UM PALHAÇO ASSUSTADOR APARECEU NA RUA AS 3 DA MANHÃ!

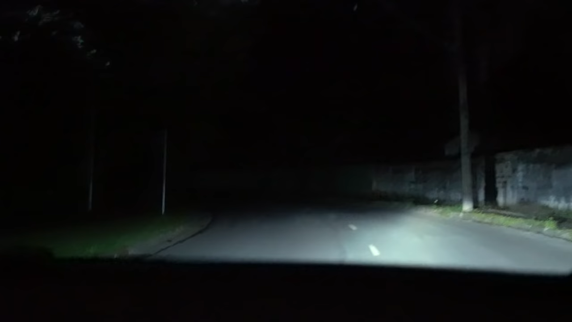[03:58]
Tomara que não esteja nesse lugar que tá sem luz, mano.
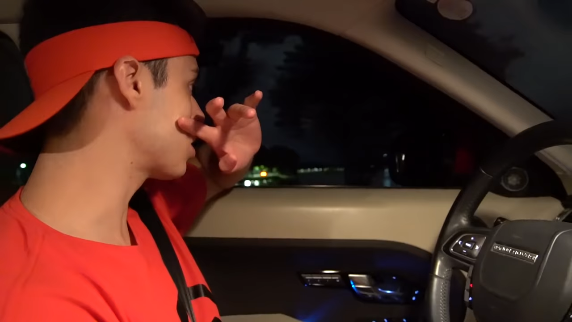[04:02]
Porque como é que tá totalmente deserto, escuro, além de ser um lugar perigoso, mano, vai ser difícil de identificar um ursinho no meio da orla. Mas eu vou continuar rodando, deixa eu ver.
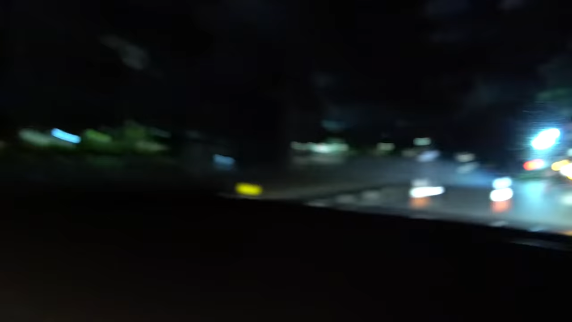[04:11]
O pessoal tá tentando consertar a rede elétrica e eles fecharam a rua, né?
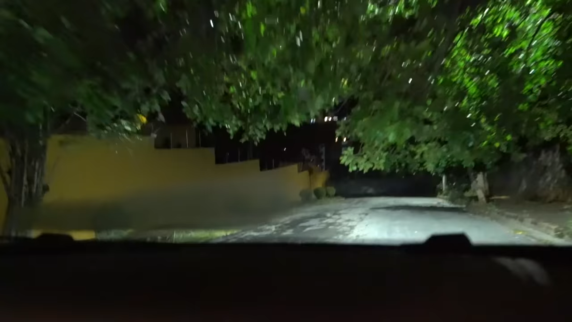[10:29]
Chegamos, hein? Isso aqui é uma rua sem saída. Foi até lá no final pra confirmar.
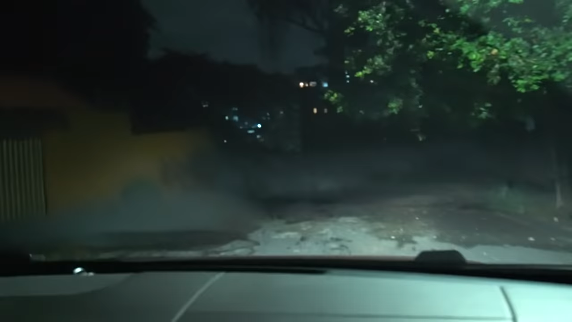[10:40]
E ó, pelo que eu tô vendo, de fato aqui é uma rua sem saída, mano. Rua sem saída é aqui.